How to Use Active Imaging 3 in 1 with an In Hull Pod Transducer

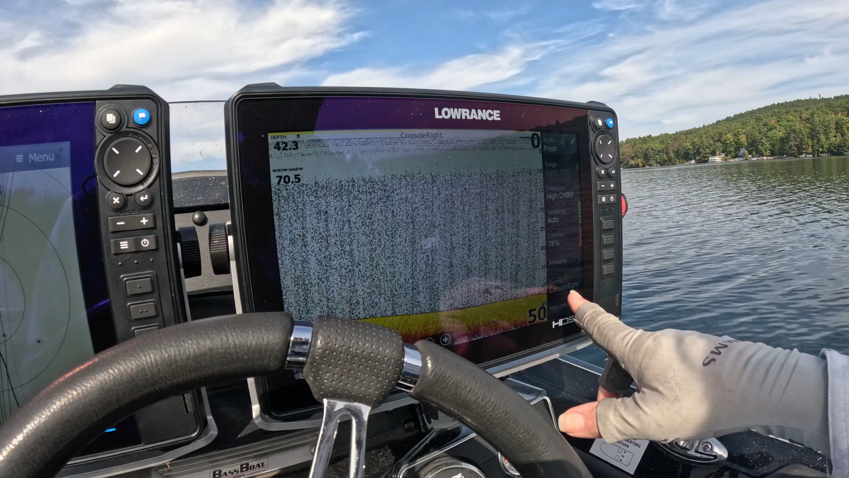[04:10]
to in to the source again okay remember that the top one is our in
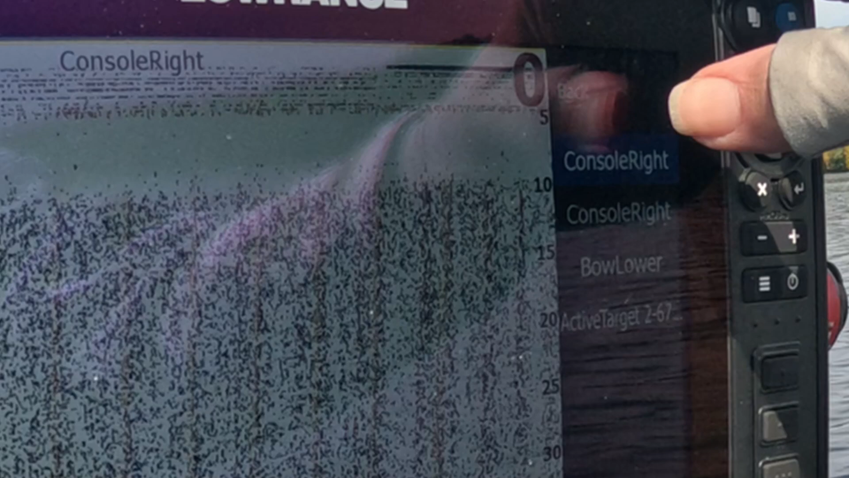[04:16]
hull unfortunately it doesn't mark them for you which would have been nice so if I touch this
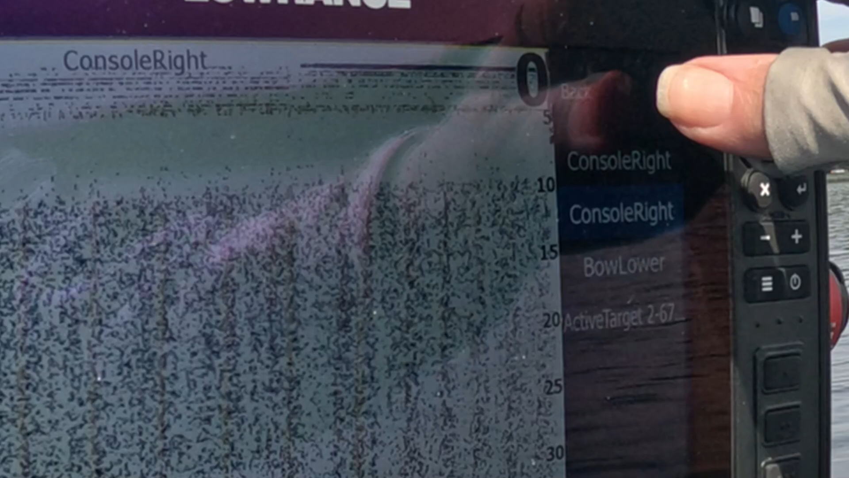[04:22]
one since it notices it cleaned up quite a bit and that's because I'm using an external I'm not going through the hull of the boat much much cleaner so now as I'm running so what I'll do is I'll try to do it on a water test a speed test here in a moment I'm gonna put some equipment away to see if that works but anyway the idea is that as you're idling around looking for fish you want to use your better
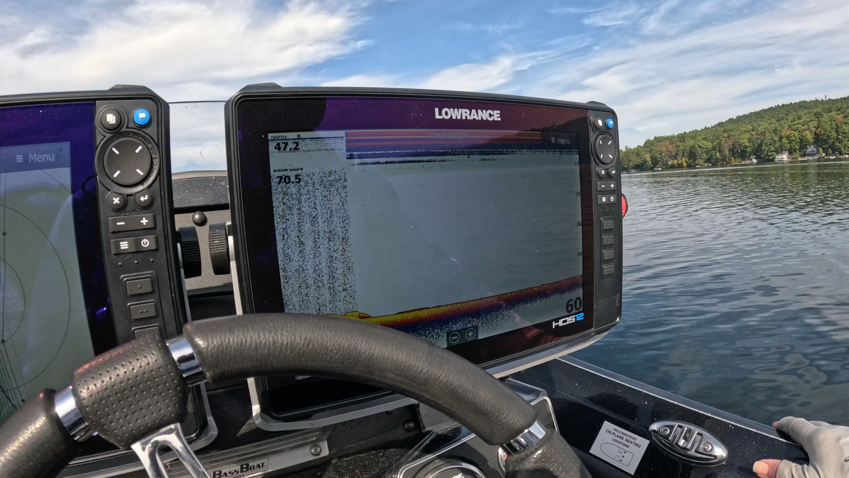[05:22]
going directly to the water column so you're gonna get better much much better images okay so what I want to do is I'm gonna clean up a few things and now we'll get on pad and I'll show you what it looks like coming
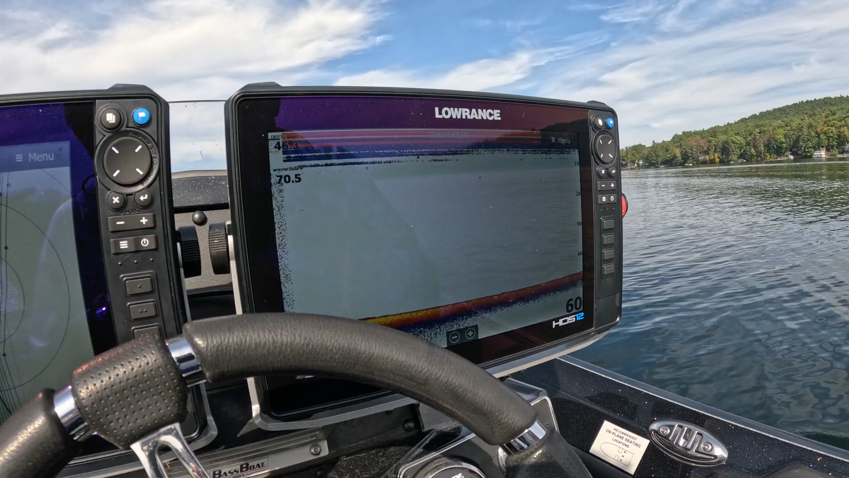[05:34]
on and off pad all right what I'm gonna do is I'm gonna get ready to pop up on pad so let me get this motor trim down okay motor's trim down now what I'm gonna do is I'm going to switch over actually we're gonna stay on the external transducer I'm gonna show you what happens when we get up to speed okay so let's pop up I
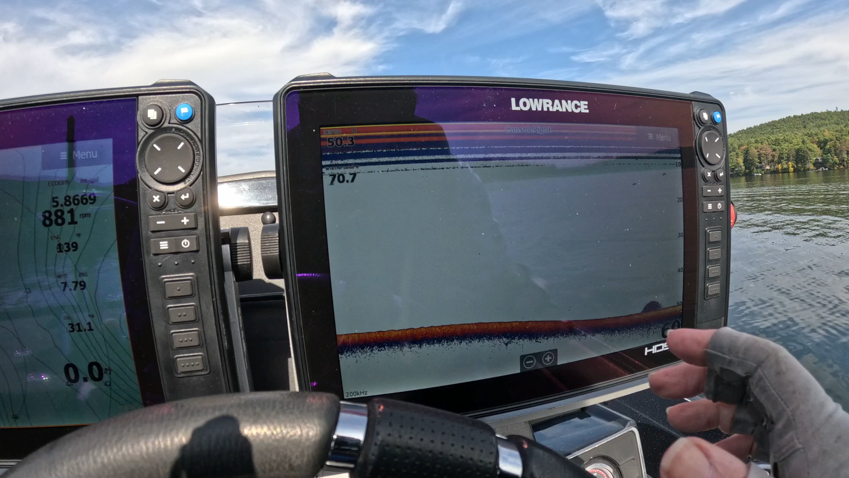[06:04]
gotta get I gotta get 200 feet away from short I want to get a ticket all right pop up
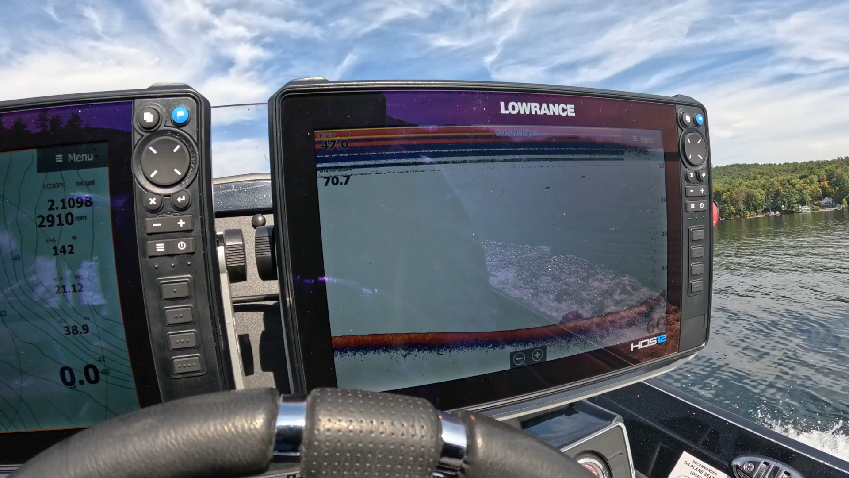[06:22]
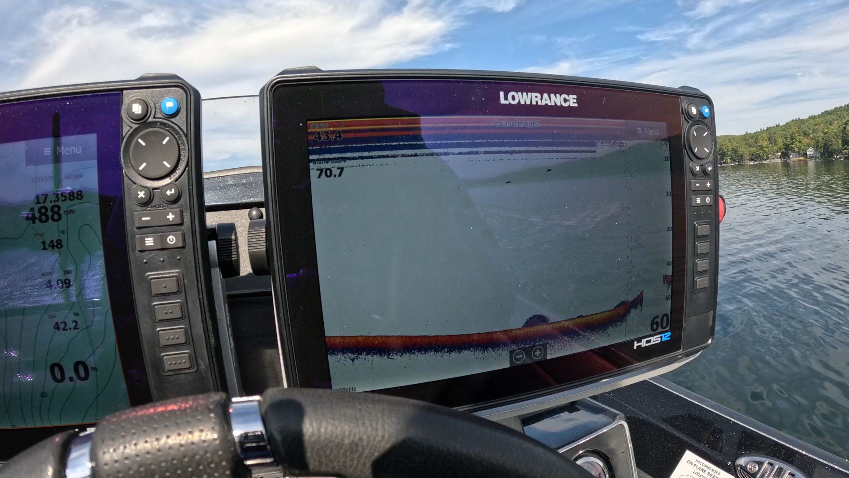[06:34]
so you can see so you can see what happens since I hit roughly 14 miles an hour I lost this the bottom signal okay that's what the transducer that's sitting on the jack plate which is a little bit higher than most you guys would mount one on a transom normally you can get 45 50 miles an hour
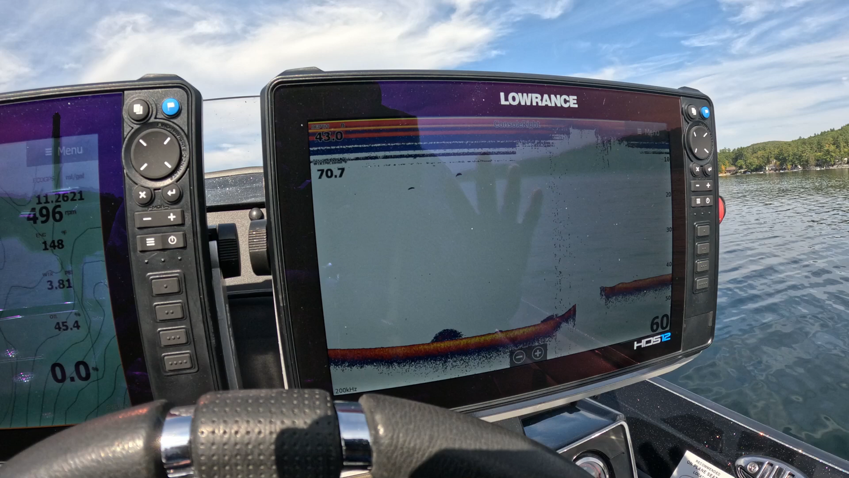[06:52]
off of that but in my case because of where it's mounted I've got I lost it right at about 15 miles an hour so let's try that again I'll record the speed for you all right what I'm gonna do is I'm gonna add a data overlay add speed over ground and an overlay and
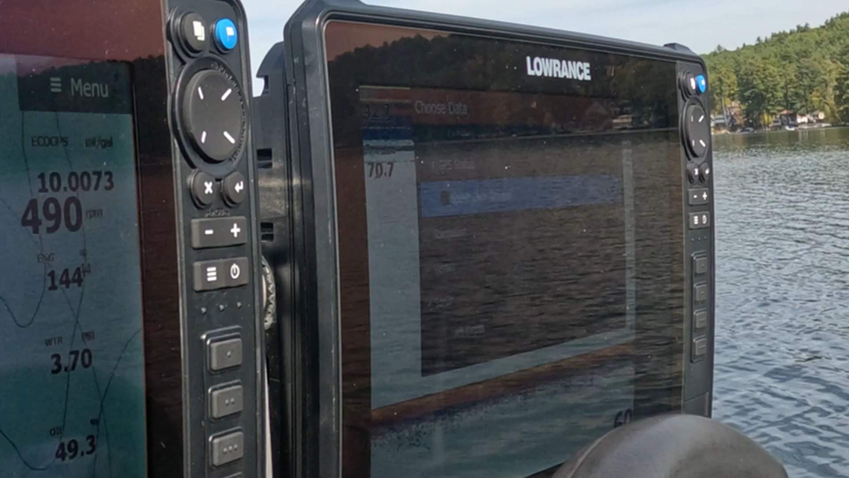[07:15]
there we go okay pretty much what I had to do is I got to go through and find under GPS I scroll up to speed
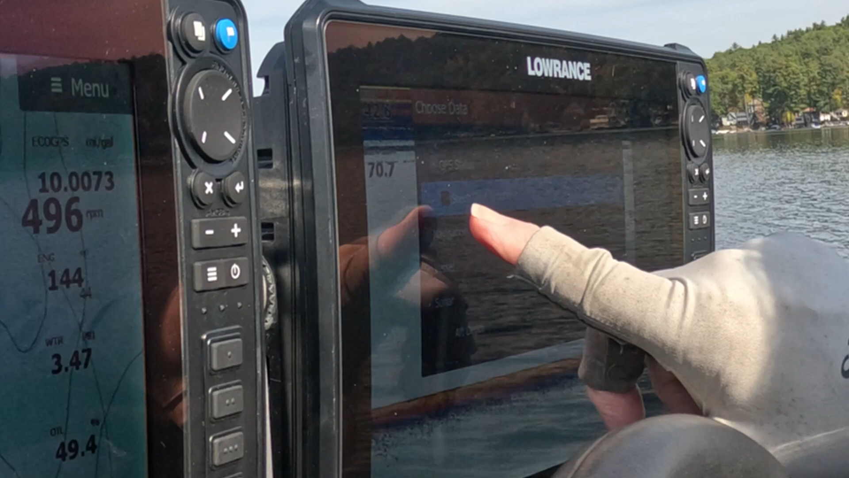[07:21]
over ground so that's what I want to add okay I'm gonna now change that configure it to size of extra-large there we go all right so
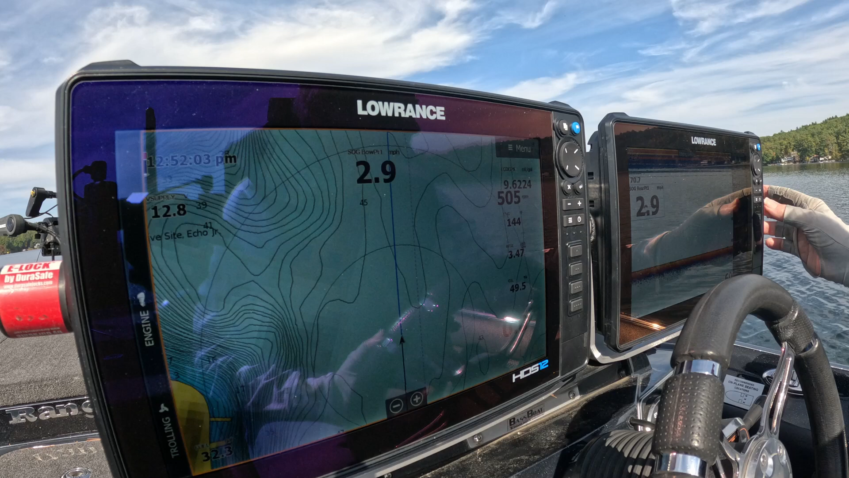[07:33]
now we're gonna back out of that and I'm gonna save it okay all right so now what we're gonna do come back over here
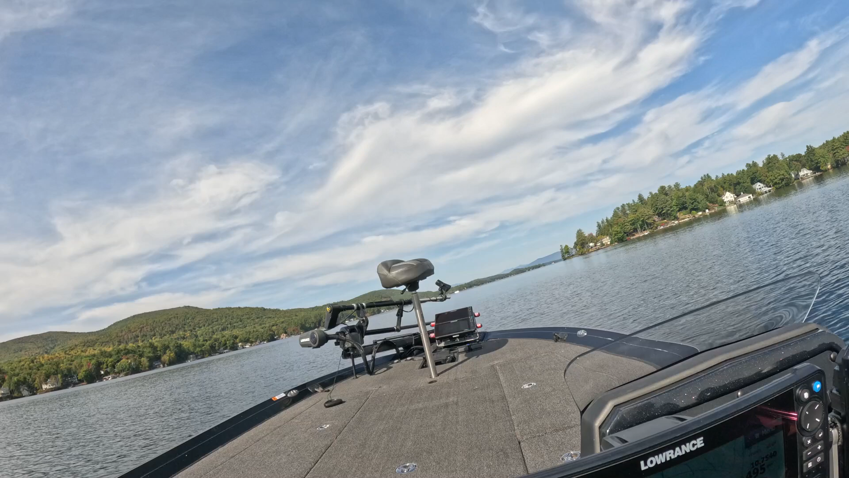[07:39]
the camera reset get my leg out of the way
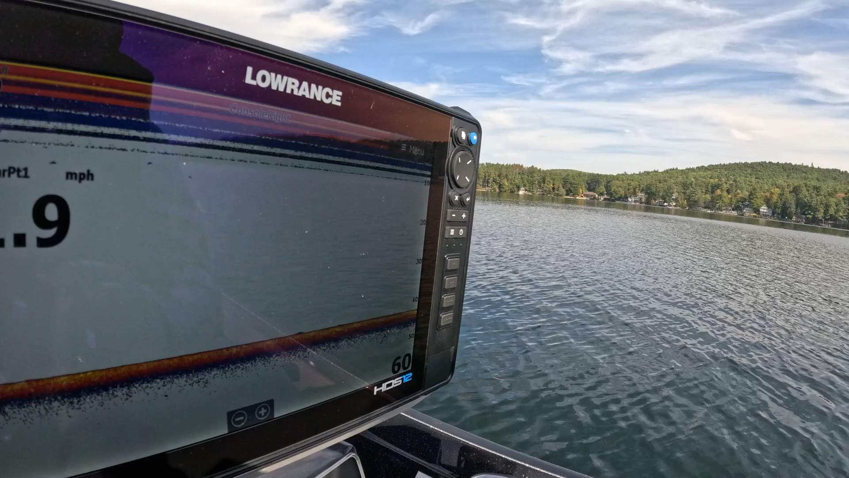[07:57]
see right now I gotta avoid this boat out here we're in gear we're running I can see our speeds 1.2 miles an hour so let's pop this thing up on pad we're still running the external transducer which is again my 3-in-1 which is mounted on my jack plate okay so let's pop this thing up
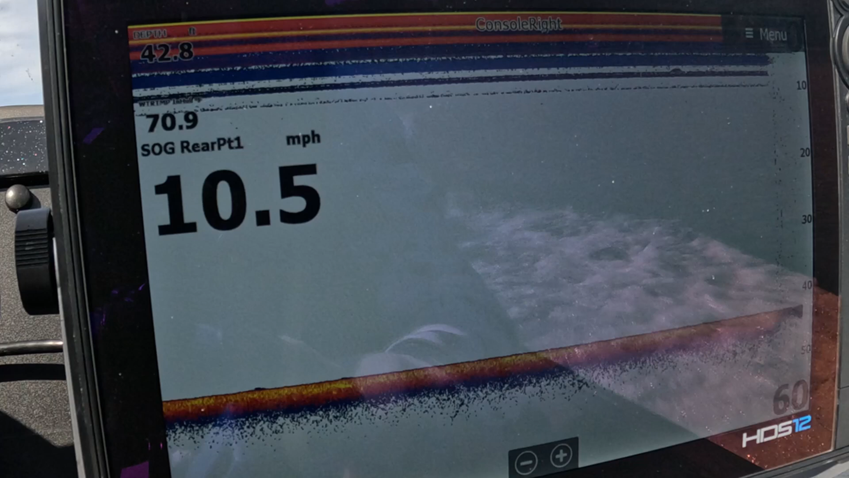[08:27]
On screen: speed 10.5 mph
there you go now we're running 13 miles an hour let's bring it back down
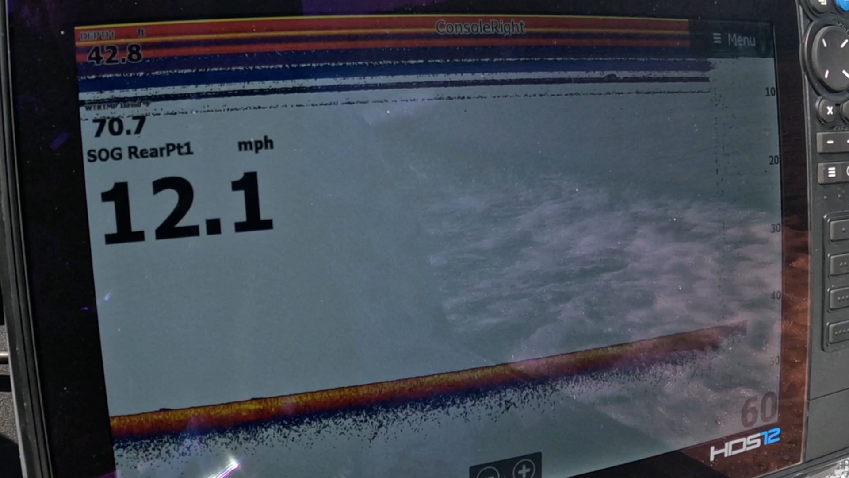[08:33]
On screen: speed 12.1 mph
so you see it pop back in right at about 9 miles
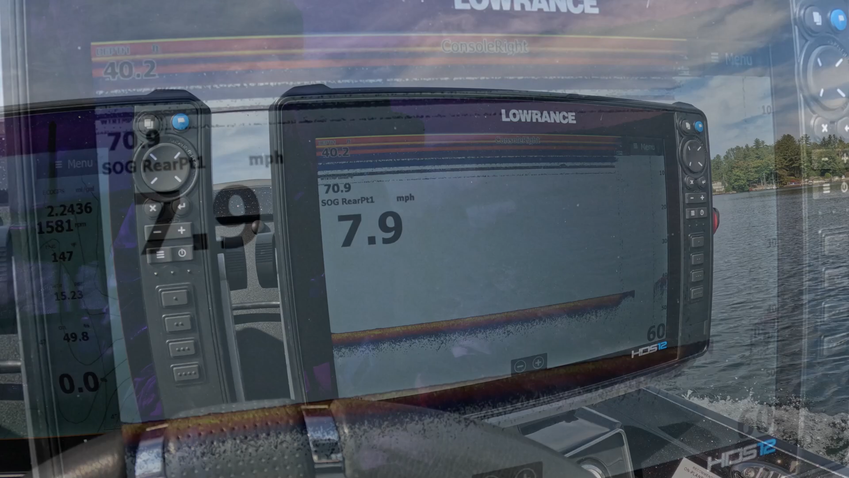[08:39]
On screen: speed 7.9 mph
an hour so so this transducer is really really good for less than 10 miles an hour at least where my transducers mounted yours may be a little different because you may have mounted it mounted lower on your boat or on your transom than I do just gotta make sure I avoid all this stuff here so that's what you want to do but what I
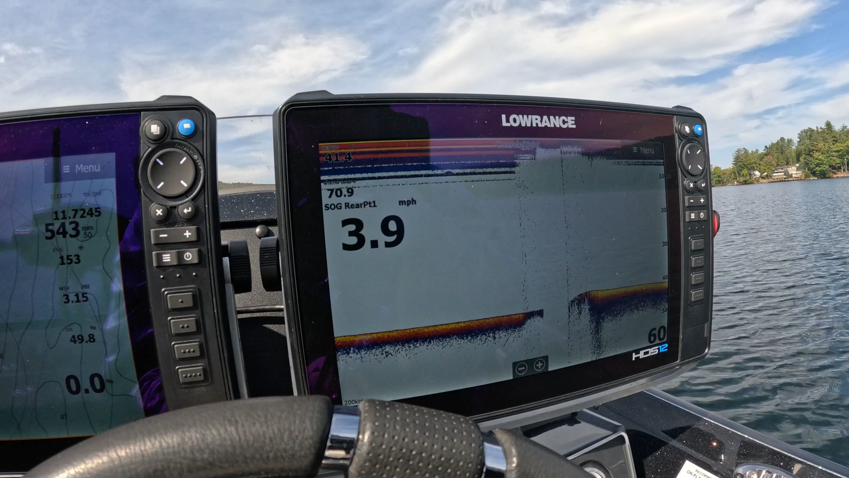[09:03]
On screen: speed 3.9 mph
do is I run this one on my in-hole transducer so what we're gonna do let me show you the difference I'm gonna pop up